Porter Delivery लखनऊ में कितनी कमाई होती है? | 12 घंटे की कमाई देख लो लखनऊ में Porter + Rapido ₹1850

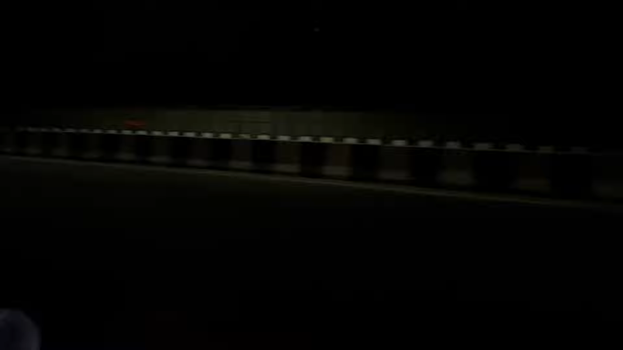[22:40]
दिखाते कहरी सन्नाटा क्यों है आप लोग देखो मैं इधर देख रहा हूं रेड मार्क पूरा पूरा मैफ में यह देखो भाई इस कदर का इस ट्रैफिक रोक रखाए विए पी
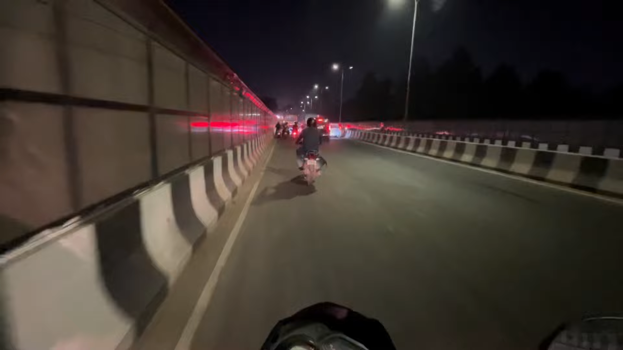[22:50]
एक्टिविटीज के लिए वि
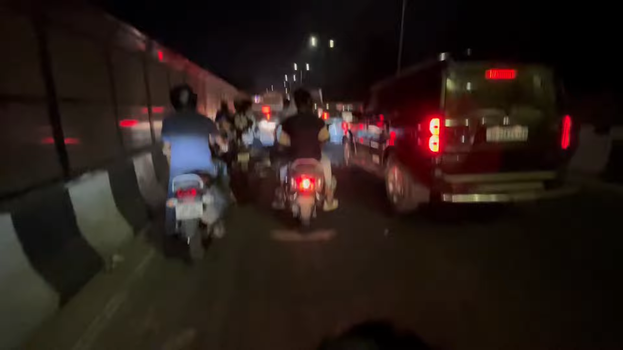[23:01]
आप 8.9 किलोमेटर बचा है जो 21-22 किलोमेटर दिखा था उसी से जाओ क्या मतलब फालतूपई सा पूको
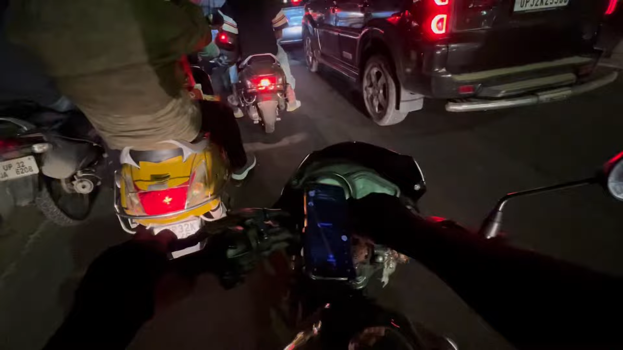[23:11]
काई गाली एक्सा चला हो तो यह मैं ट्रेन तो छूट ने रही है आम से पोचेगा और 22 दिखा रहा था तो इसी वज़े से दिखा रहा होगा तो यहां पर ट्रैफि